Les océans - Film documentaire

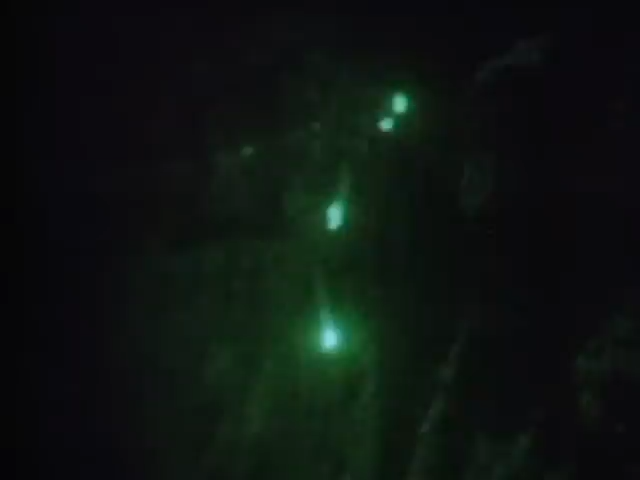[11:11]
Certains poissons sont capables d'en produire eux-mêmes. Ils l'utilisent dans leur quête de nourriture et pour communiquer entre eux.
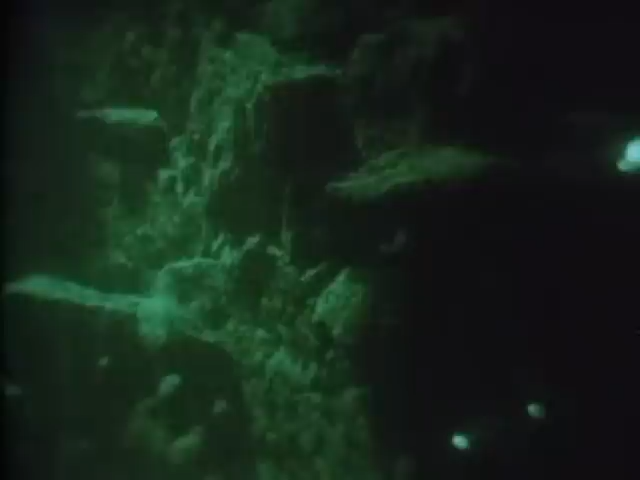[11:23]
les poissons lanterne disposent de sortes de batteries constituées de colonies de petites bactéries qui vivent dans une poche sous leurs yeux.
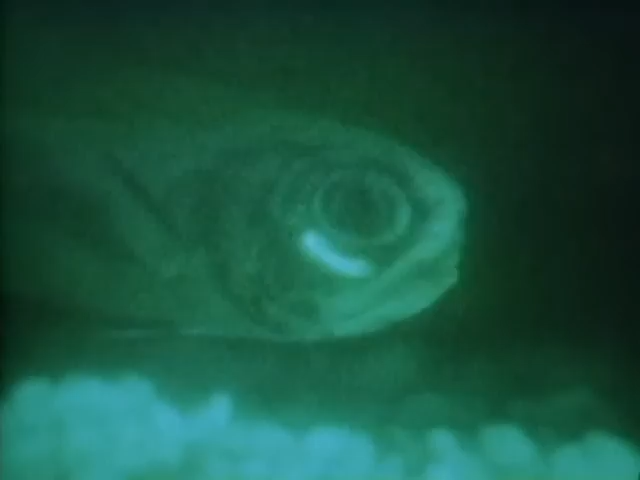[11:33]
Des bactéries qui émettent constamment de la lumière par réaction chimique.
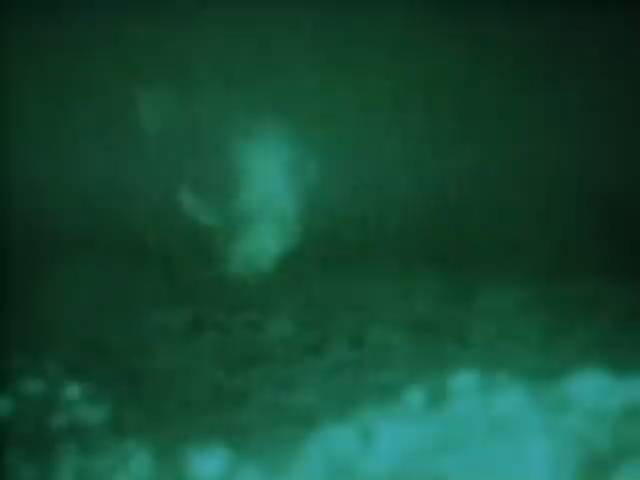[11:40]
Le poisson allume ou éteint cette lumière en ouvrant ou en abaissant une pellicule de peau semblable à une paupière.